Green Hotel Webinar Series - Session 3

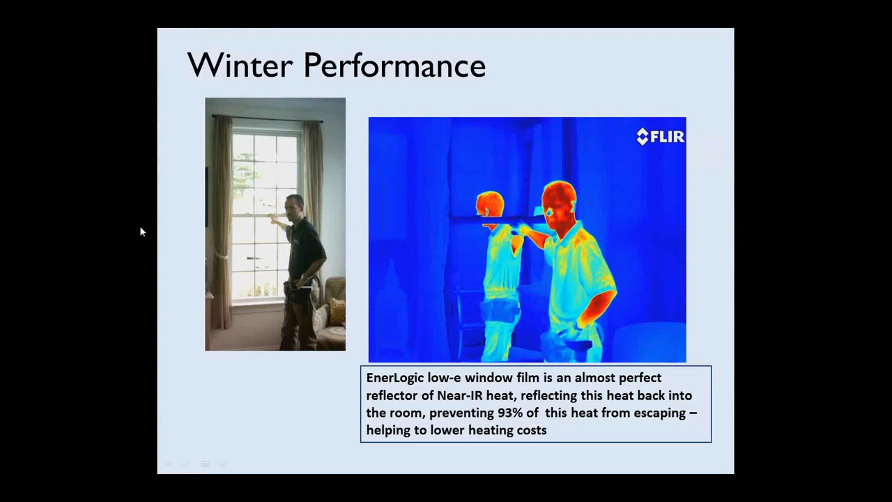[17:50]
And you can see his reflection in the window as this low e-film is reflecting that radiant heat back into the room almost at 100%. So, again, it's going to help reduce, you know, the loss of heat to the outdoors. And that's actually shown in this next slide where we have, it's shown in the next slide here where the window in this infrared image, the window on the left has this low e-film applied to it. And you can see that window is much cooler temperatures.
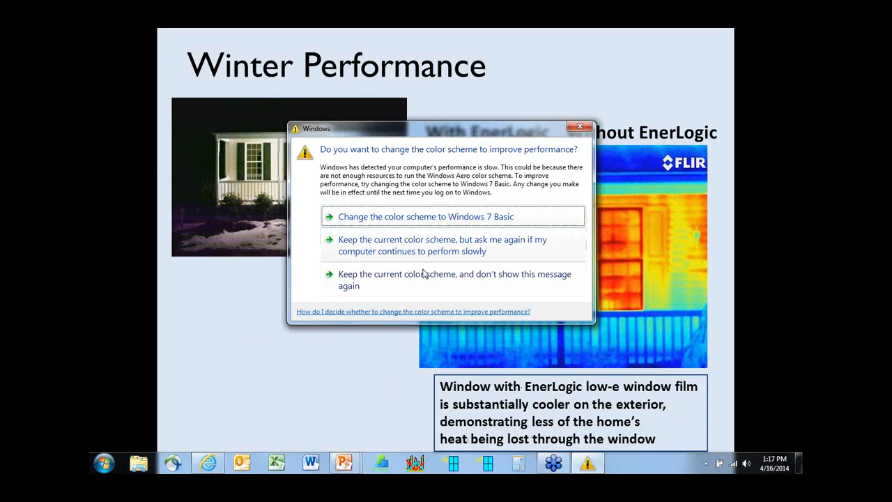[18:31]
The window to the right is a dual pane unit just like the window on the left, but it does not have the low e-film applied to it. It's a much redder, much warmer temperature. So the heat in the house is actually escaping into the glass and causing the glass to get warmer. And then that heat is lost to the outdoors for the window without low e-film. And then, again, the window to the left with the low e-film much cooler so the heat is being retained in the house. You know, the same would apply to a hotel as well. And actually, the performance of this low e-film when it's applied to single pane glass actually upgrades the performance of the window to that of what dual pane windows have.